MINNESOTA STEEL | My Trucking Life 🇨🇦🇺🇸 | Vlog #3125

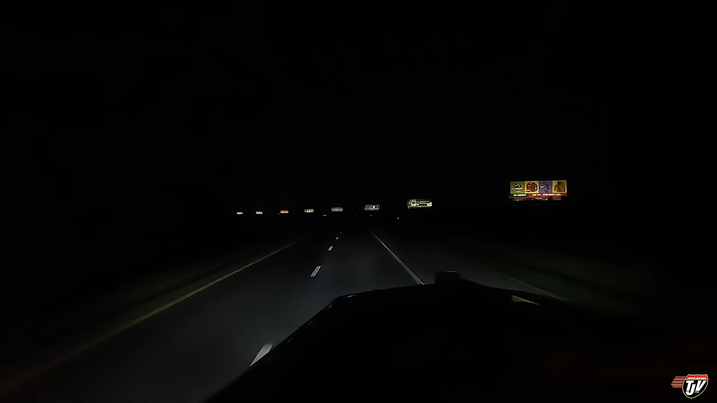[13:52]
It's dark out, but you can tell we're coming up to Grand Forks by all the billboards, perfectly evenly spaced all along here. That's one thing the U.S. does well. They know how to advertise massive billboards everywhere. Nice, big, steel structures, you know?
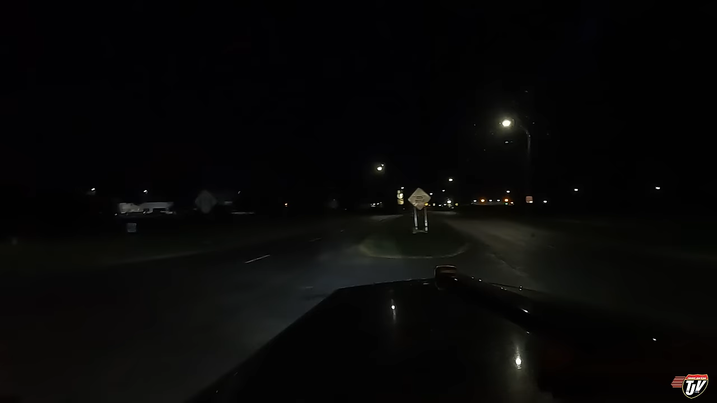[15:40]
I still got a ways to go to get home. Really, buddy? Really?
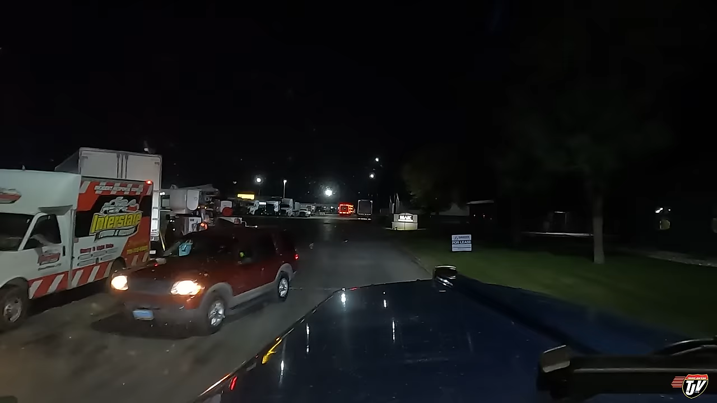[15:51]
No wave, no nothing? Flew around here by these guys who are working? Oh, that thing burnt right out, right there.